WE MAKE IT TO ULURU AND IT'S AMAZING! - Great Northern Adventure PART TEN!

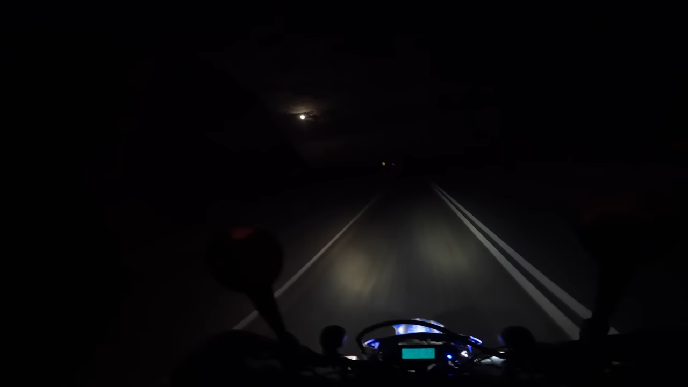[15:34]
Alright, we have a 100km ride at the dark now. That's my normal light. That's my spotlights. My spotlights are pointing way too down low though. I should really... ...point them out further. I cannot see. I need to point them out further. Further lights. Update time. We're here in Curtin Springs.